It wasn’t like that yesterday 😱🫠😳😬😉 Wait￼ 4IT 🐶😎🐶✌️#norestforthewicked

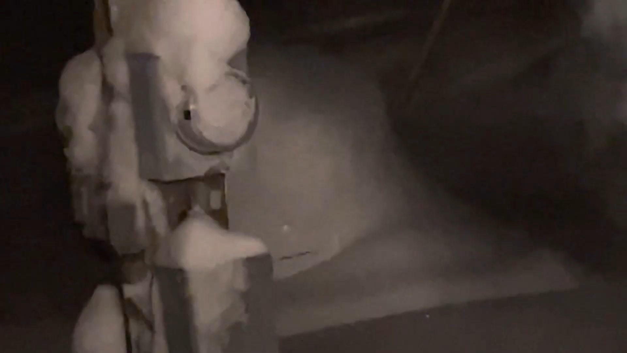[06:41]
can you see the meter you can't see the meter because it's covered in snow everything's covered in snow